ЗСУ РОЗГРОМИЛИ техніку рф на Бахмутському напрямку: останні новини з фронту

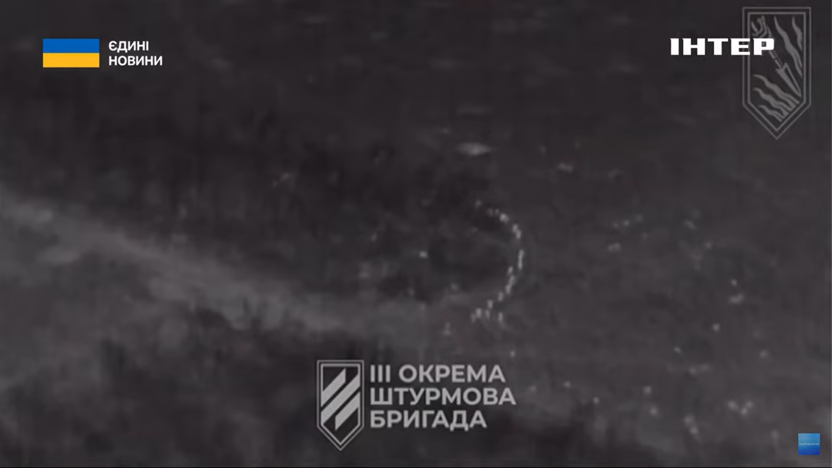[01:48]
Атак палають лісосмуги із окупантами під Авдіївкою.
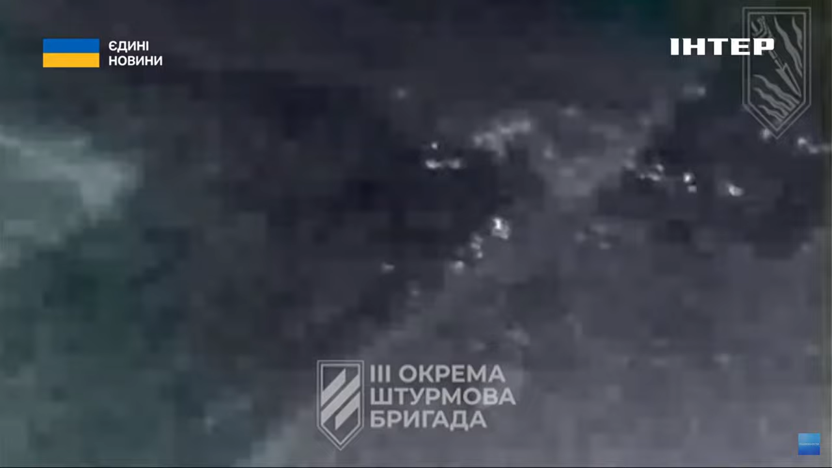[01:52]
Воїни Третьої штурмової за допомогою БПЛА вистажили нічний рух ворожої піхоти,
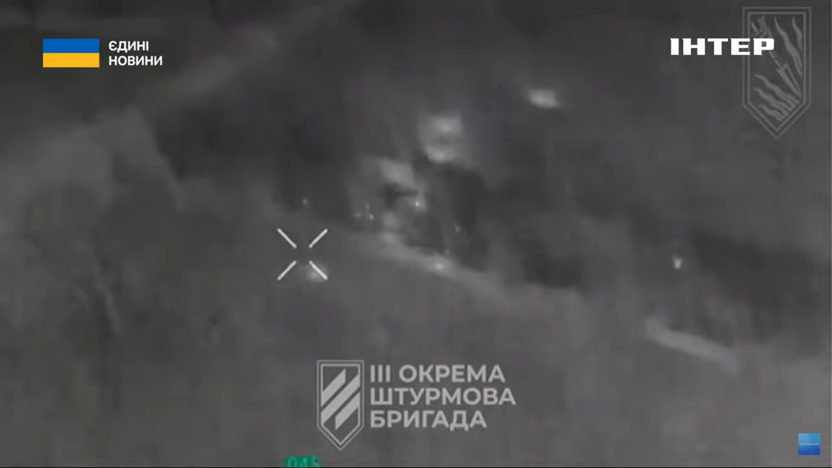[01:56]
скоригували артилерійський вогонь та щільно накрили скупчення живої сили противника.